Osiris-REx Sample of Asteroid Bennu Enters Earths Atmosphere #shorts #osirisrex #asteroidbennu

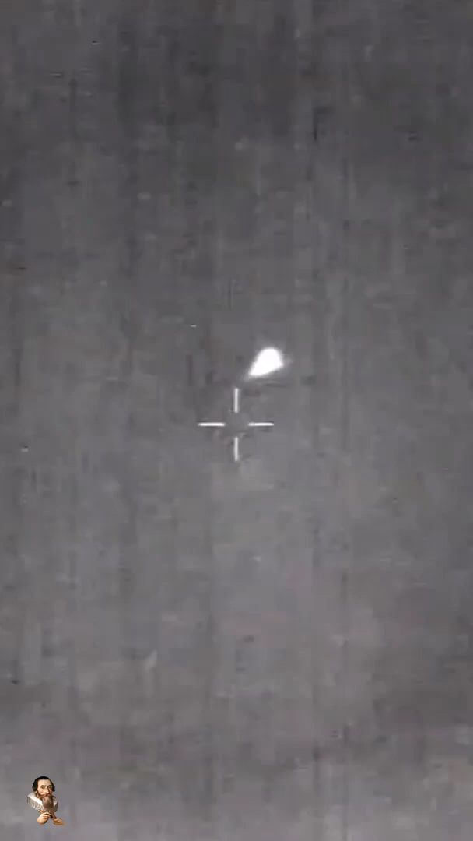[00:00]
Now, this is from our infrared tracking camera on the WB-57, our high-altitude plane at about 47,000 feet MSL, mean sea level,
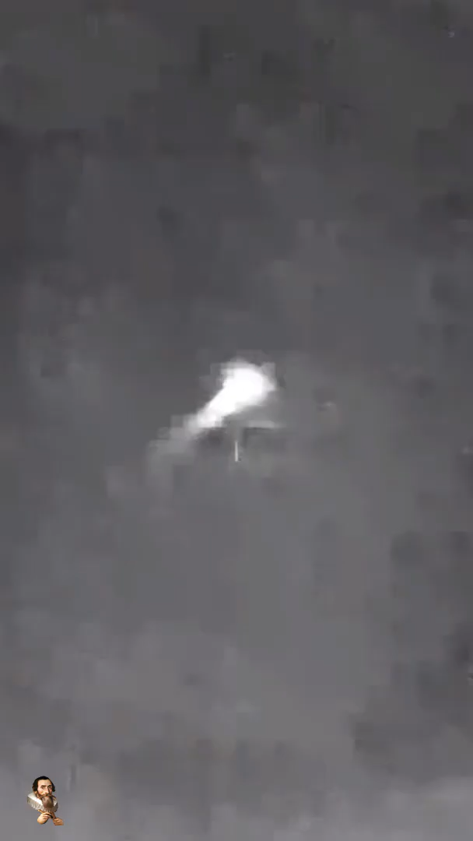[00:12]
the punishing deceleration that spacecraft,
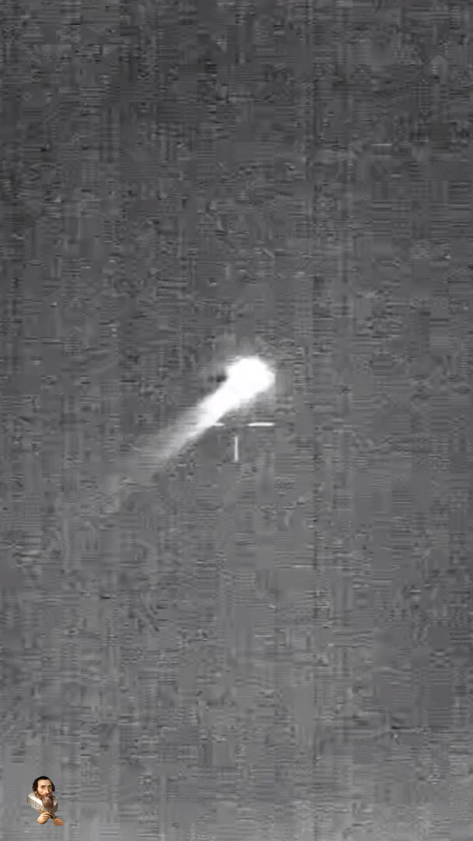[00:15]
that SRC has experienced right now, as it comes in at about 27,650 miles an hour, you can see it glowing brightly in the sky.
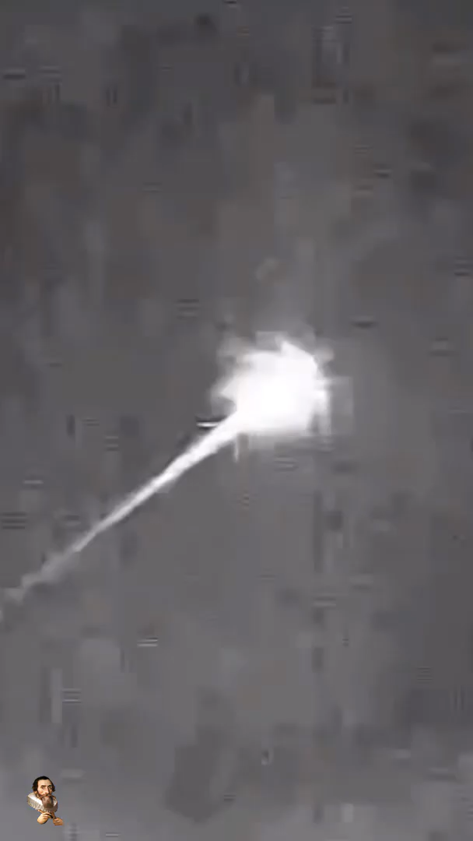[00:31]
punishing G-force on our SRC, a phenomenal view of that streaking SRC coming in across the sky.